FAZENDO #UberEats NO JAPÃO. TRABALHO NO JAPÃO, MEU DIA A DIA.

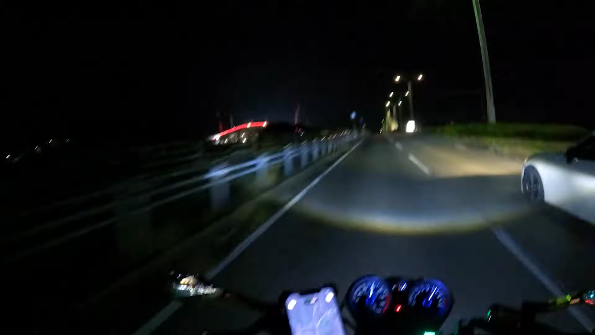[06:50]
Dá um liga, rapaziada. No estádio de Toyota aí, ó. Agora é bonito, hein.
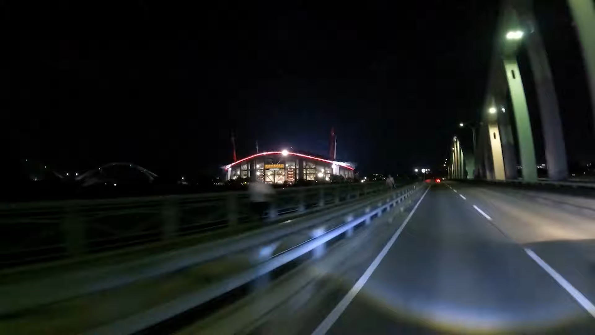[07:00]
Aqui que o Corinthians vai jogar a pontezinha ali, pá. Pra lá é o centro. Daquele lado lá, ó. E aí, quem vocês estão achando? Agora é bonito, né não?
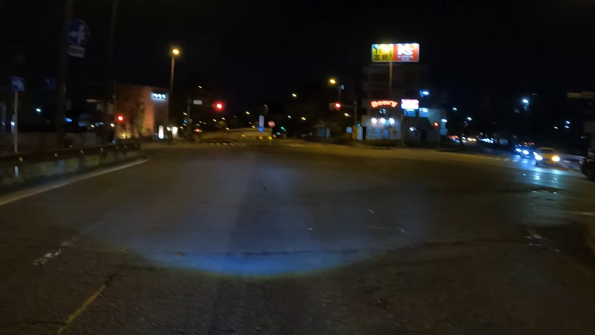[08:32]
Pra gente fazer, tem mais coisas, né? Por mais que tá de noite. E lembrando que ainda estamos num estado meio que, tipo assim, já acabou o estado de emergência. Seria, tipo, onde as coisas fecham mais cedo, né? Só que ainda continua muitas coisas fechando cedo. O movimento anda bem pouco, assim, a noite nas ruas, né? Que aqui em Nagoya é uma cidade bem movimentada, rapaziada.
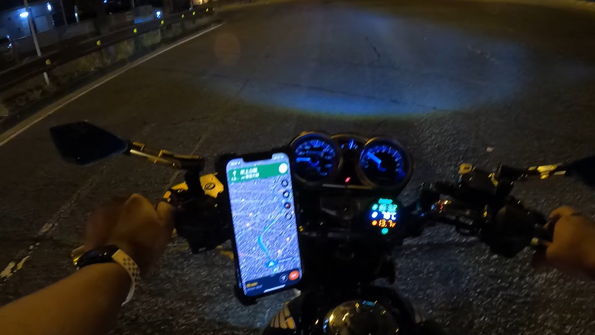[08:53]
Tô com o mapa aqui, mano. Tá marcando que nós vai chegar lá no centrão, lá. Umas 6h42 da noite, já, já. Falta 3, 4km. Já estamos aqui na rodada, já. Vamos ver como que é a imagem aí da GoPro. Vai ficar de noite aí, no escuro aí.
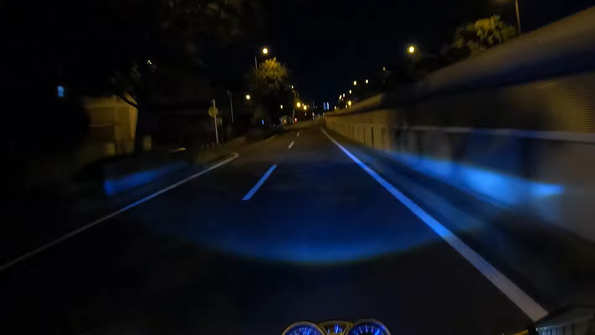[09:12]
Aqui em Nagoya também não dá muito pra enrolar o cabo, rapaziada. Aqui, sem enrolar o cabo, é certeza que... Vixe, velho. Você passa nesses cruzamentos, é cheio das viaturas, assim, ó.
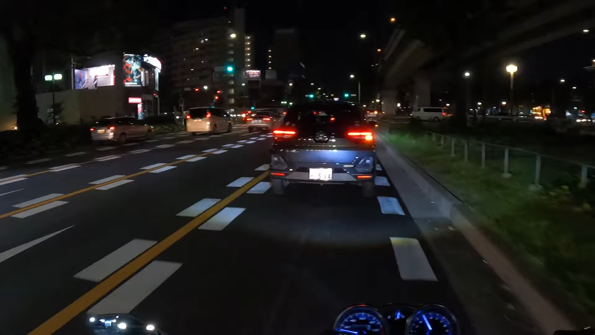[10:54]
Já tamo indo ali pra primeira corrida já, hein? Tá marcando um quilômetro aqui já, de Nagoya. Bom, rapaziada. Vamos entrar aí, ó.
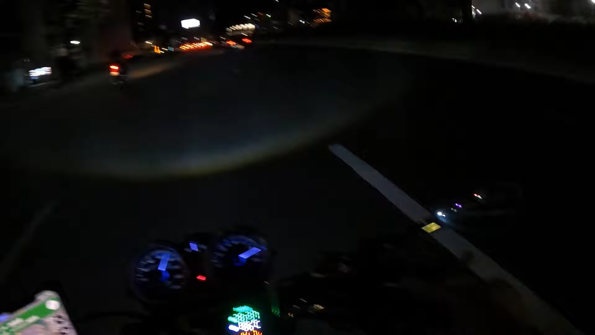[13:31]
Chinelando, cara. É louco, papai. O maluco deu uma esticada no Skyline, hein?
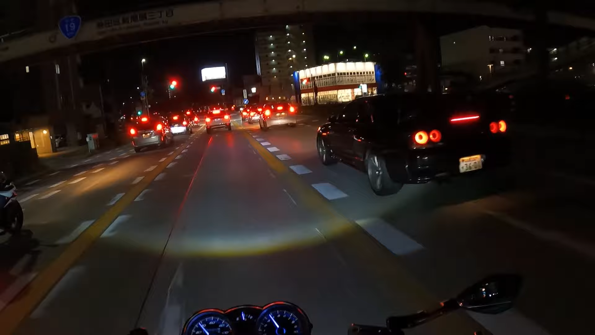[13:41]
Vamos ver se vai esticar aqui, hein? O velhão, tio. Ó.
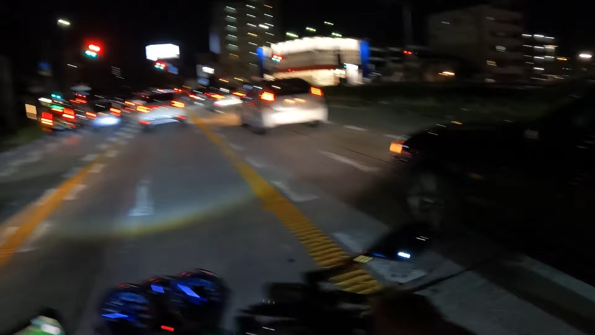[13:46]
Velhão deu uma esticada top, hein?
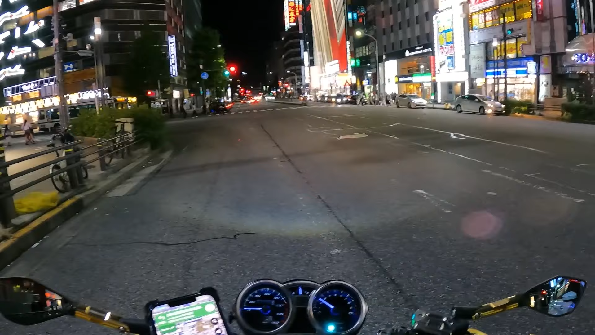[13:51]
Dá um liga no movimento dessa rua. 9 horas da noite de terça-feira, mano.
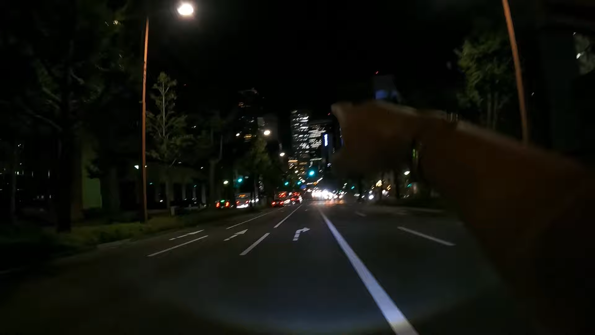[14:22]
Aqueles dois prédios lá no fundo lá é a estação de Nagoya, do centro da cidade. Não sei se vocês conseguem ver aqui. Aí, rapaziada.